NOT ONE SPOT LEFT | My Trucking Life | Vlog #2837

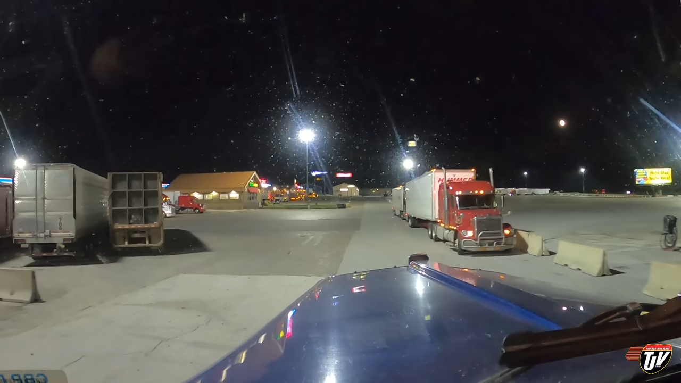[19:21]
Alright, alright Alright We're gonna keep trolling the lot I guess This is crazy